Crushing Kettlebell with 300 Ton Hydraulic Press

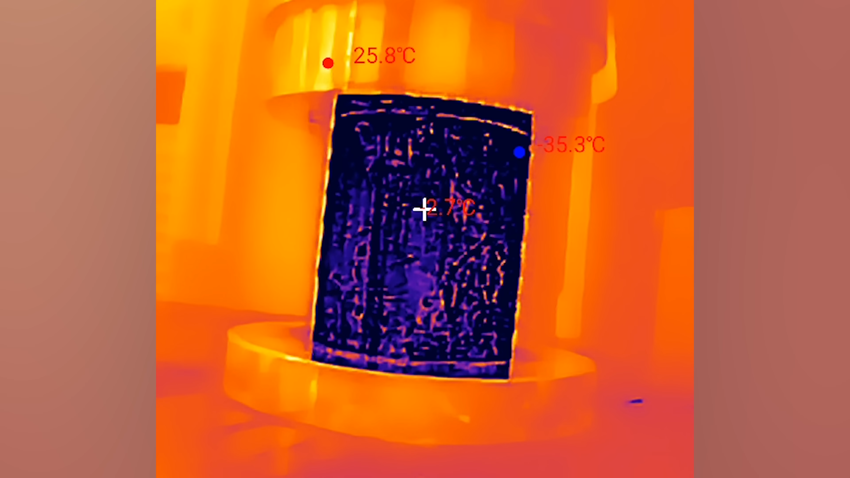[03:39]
And here is thermal camera picture. I'm not sure how accurate this is.
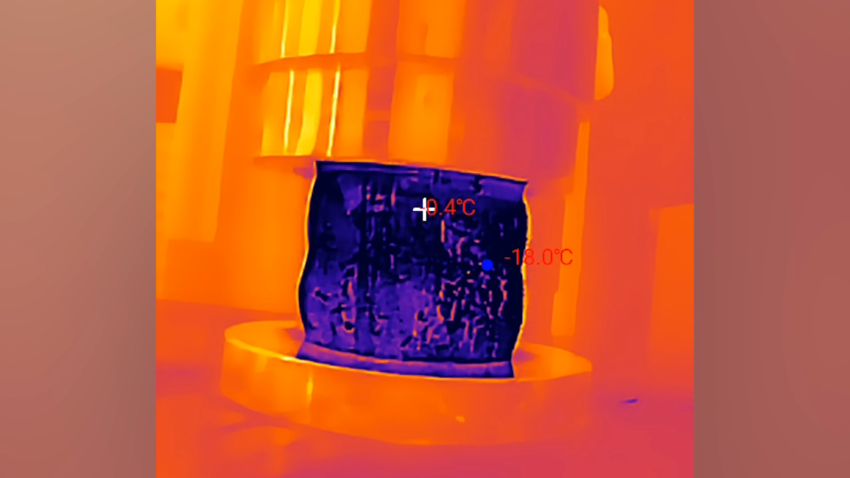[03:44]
Metals are quite reflective on thermal.
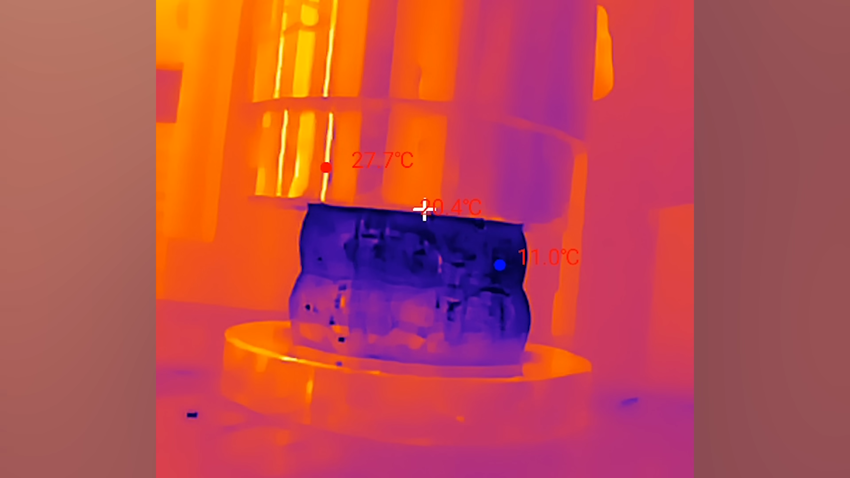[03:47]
On screen: max 27.7°C, min 11.0°C
And also it's not calibrated for especially for metals. So it might be slightly off.
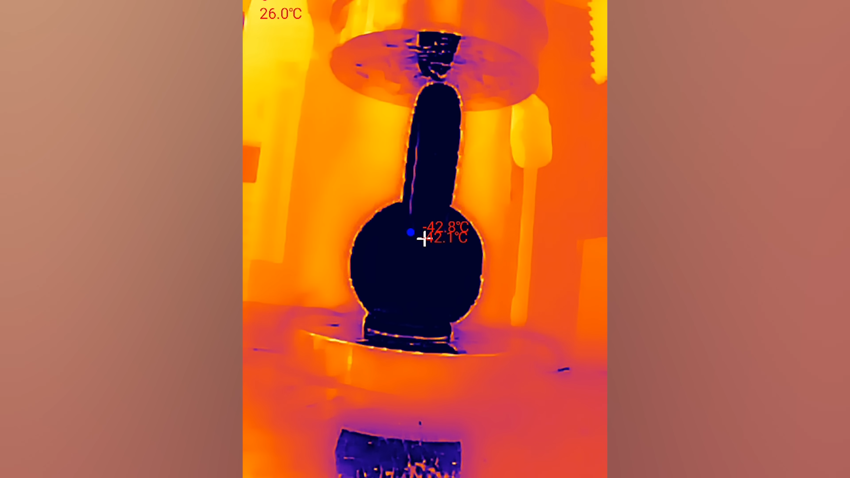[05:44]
And since this has some paint, the thermal works much better.
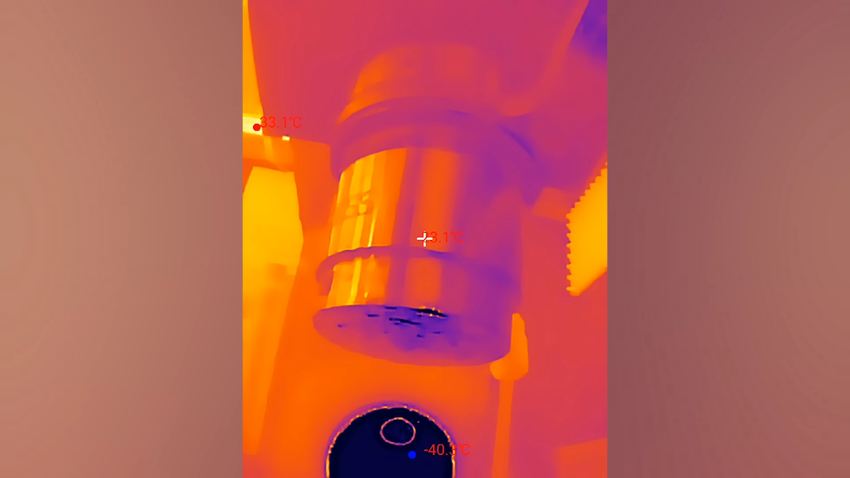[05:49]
And I think this might be probably quite accurate from the dry ice.
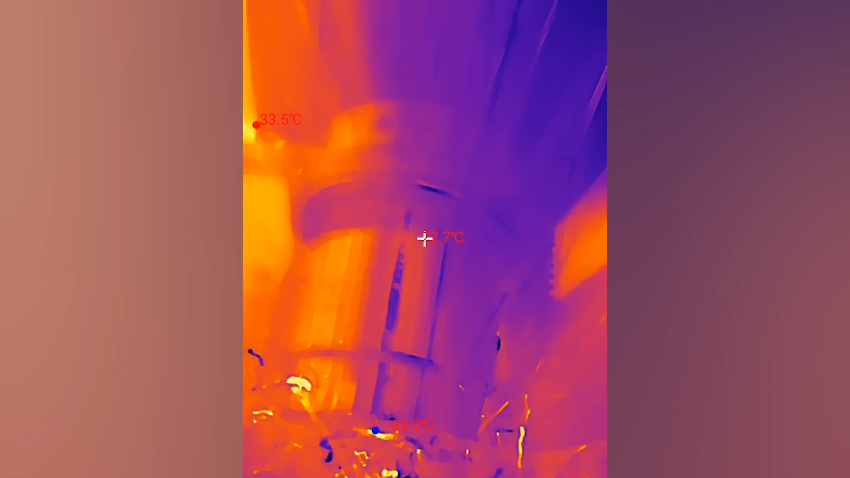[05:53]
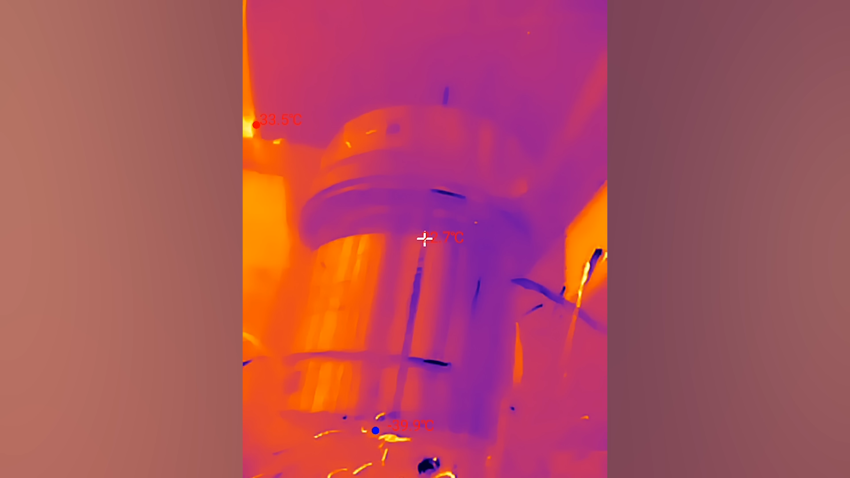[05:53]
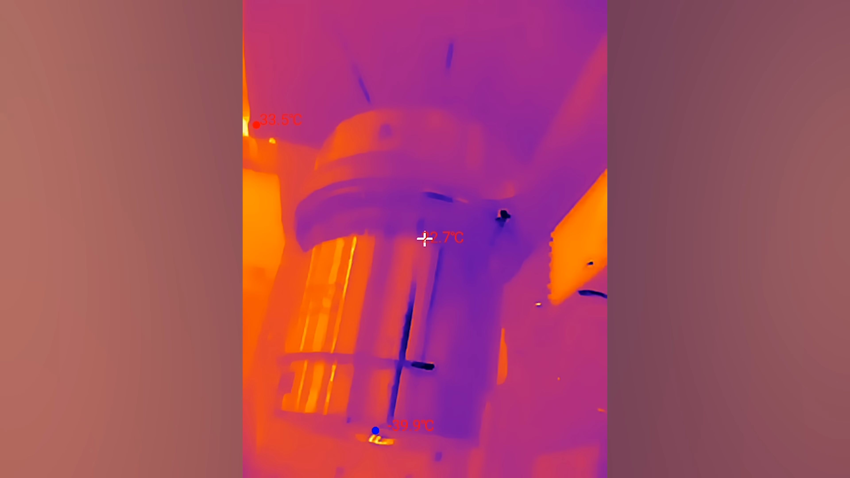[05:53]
And the camera survived, which is great.
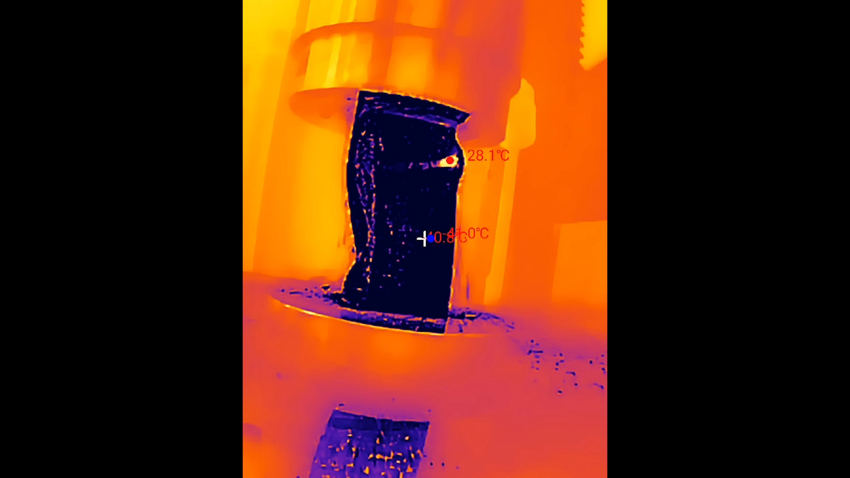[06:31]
On screen: max 28.1°C
I don't want to make any guesses about the aluminium it was so like
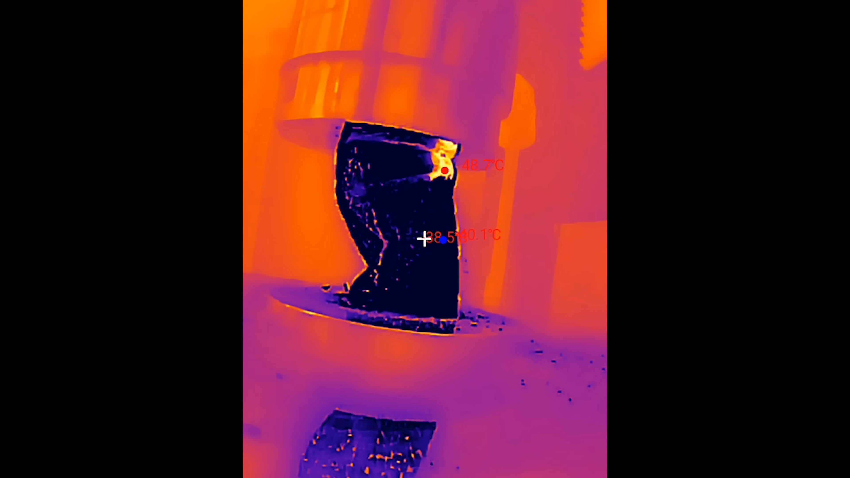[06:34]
mushmashy hard to say how strong it was and the thermal camera shows
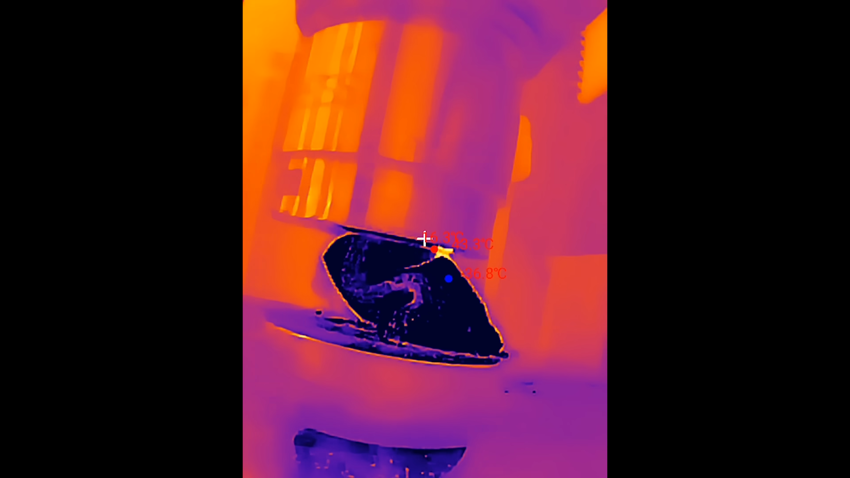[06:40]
that the still really heats up when you crush it it gets like almost like
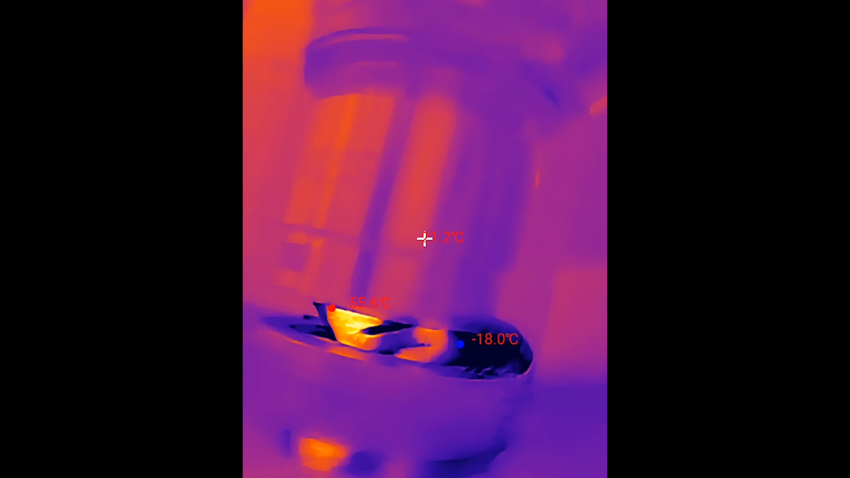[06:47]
On screen: min -18.0°C
70 degrees from minus 50 so that's a huge difference but you you do a lot of work
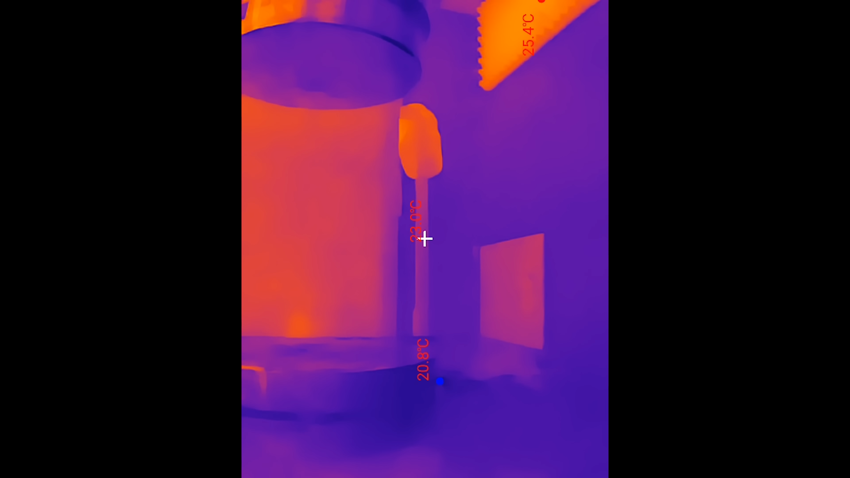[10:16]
On screen: max 25.4°C, min 20.8°C
okay i think it's as hot as it's going to ever get